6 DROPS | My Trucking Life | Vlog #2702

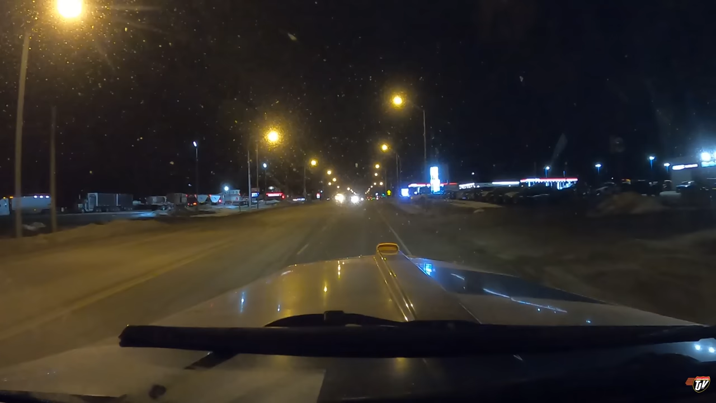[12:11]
Ontario. We got 3 deliveries done today. 3 more to do tomorrow. Just barely made it to the last one. Got there 10 minutes before they closed down. They unloaded me though.
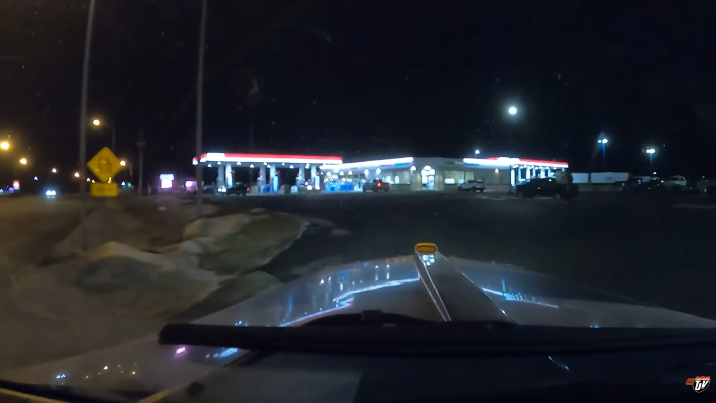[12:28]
I did give them a heads up before I got there that I would be there. I didn't just show up then.
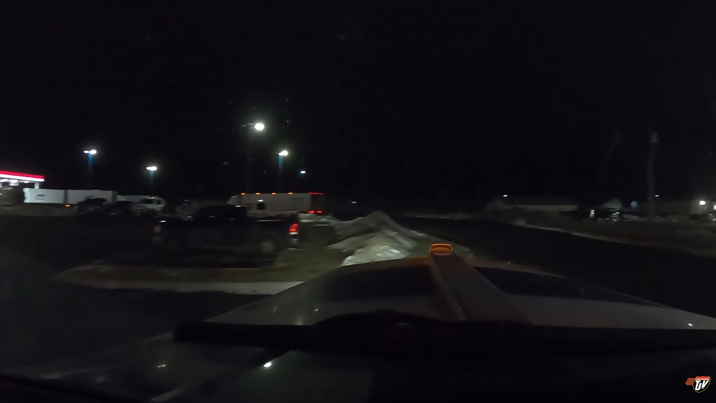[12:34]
So now I'm gonna see if I can find a parking spot. Somewhere safe. Quiet. I'm gonna try a Husky Esso here first.
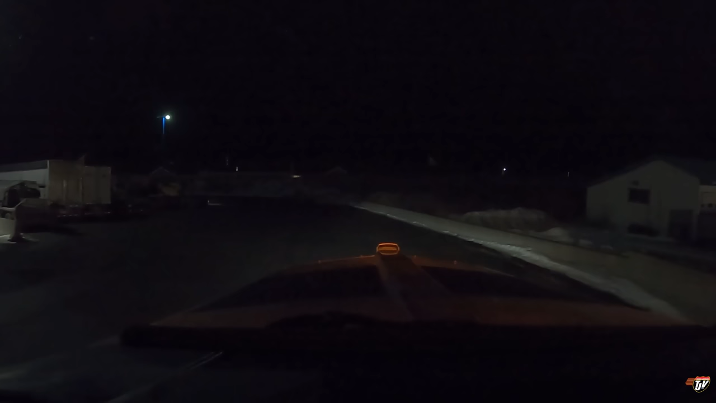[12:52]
If there's no room here, I'll go across the street to the Petropass.
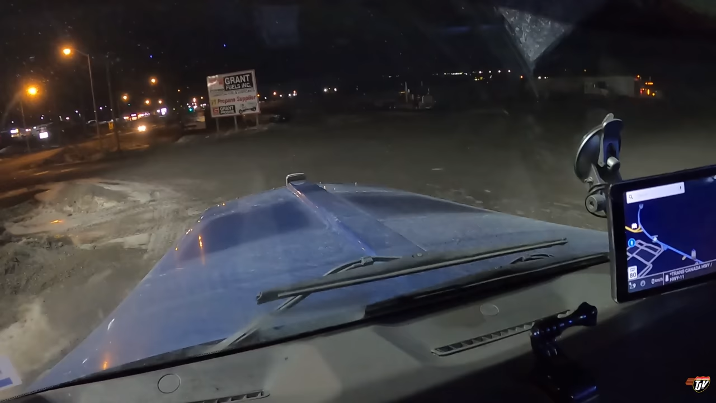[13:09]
I went across the street. Better parking here. This whole lot is practically empty. I don't know why nobody wants to park here.